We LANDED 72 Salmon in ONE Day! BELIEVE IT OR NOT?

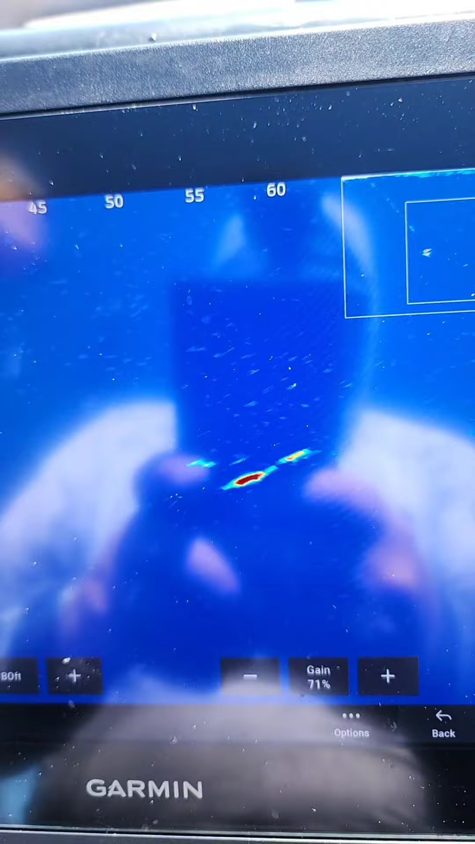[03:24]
Did he hit it or no? Yeah. Okay.
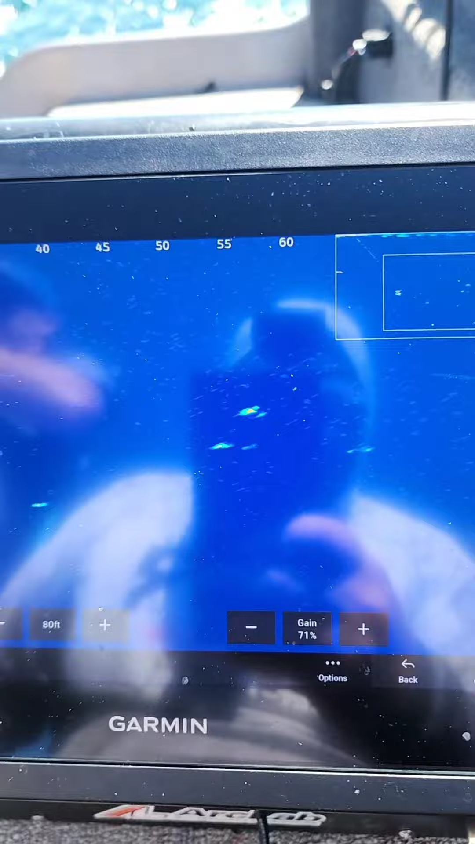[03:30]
Let's see. Here they come. Come on. Come on. Here he comes. Three, two.